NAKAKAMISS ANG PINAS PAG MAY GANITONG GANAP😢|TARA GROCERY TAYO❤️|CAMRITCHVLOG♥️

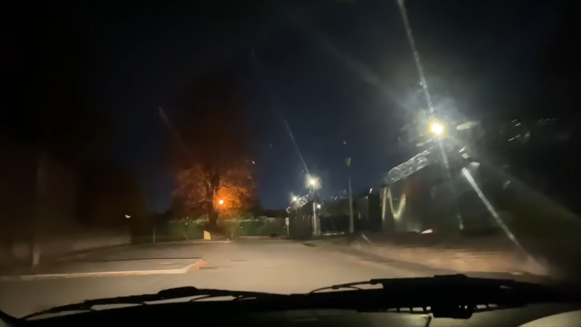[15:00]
This is how dark outside now. It's only... Yeah. Yung oras is 5:41 and it's already dark.